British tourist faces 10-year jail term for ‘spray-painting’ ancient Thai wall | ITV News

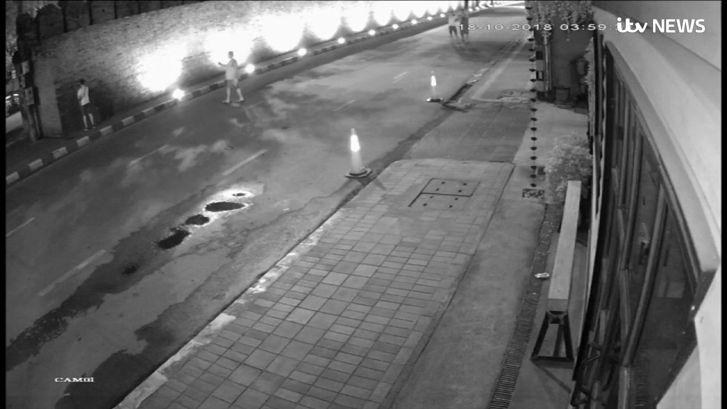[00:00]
Brits abroad don't have the best reputation and behaviour like this doesn't help. Drunk at 4am in Thailand, Lee Furlong from Liverpool is spray painting his name onto a wall. But this isn't just any wall, it's an 800-year-old fortress.